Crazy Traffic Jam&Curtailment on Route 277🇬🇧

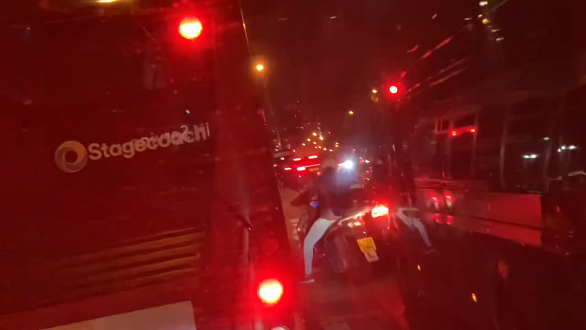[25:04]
a lot of traffic i don't think you man can see so at this point we managed to get into the bus lane